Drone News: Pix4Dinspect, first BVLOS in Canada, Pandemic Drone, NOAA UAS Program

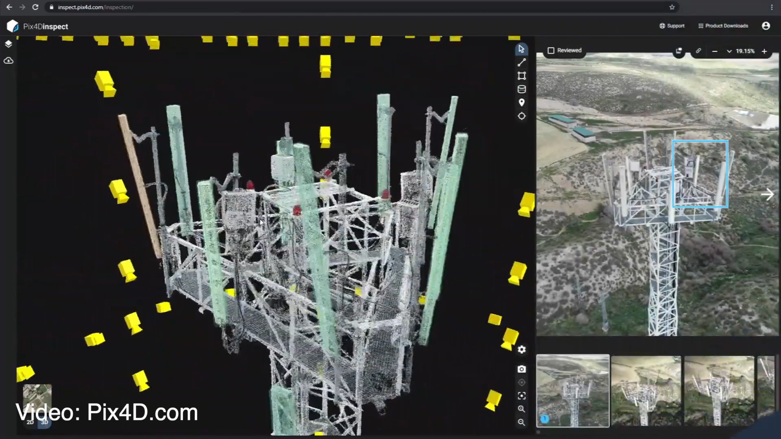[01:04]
that show you exactly if you can zoom in and see if there is an issue that needs further inspection.
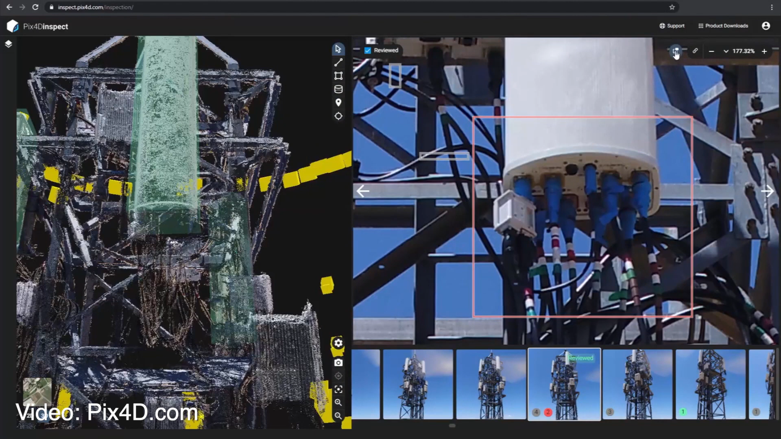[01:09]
So all this is a lot of automated capabilities to create reports and if you want more
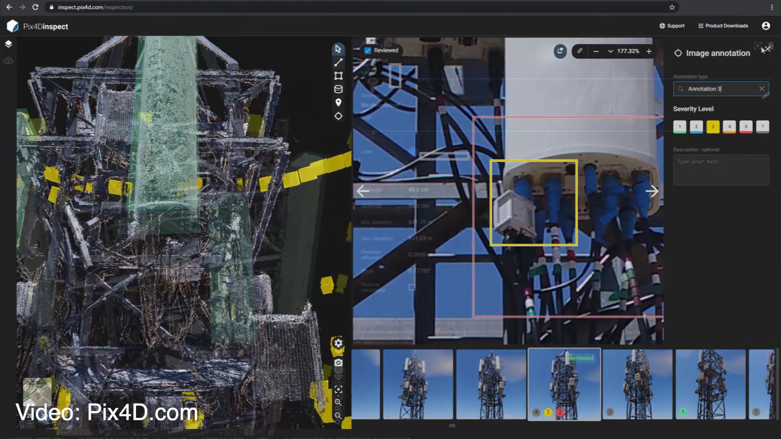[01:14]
information you can use the link at the bottom right here and and find out a little bit more about the software.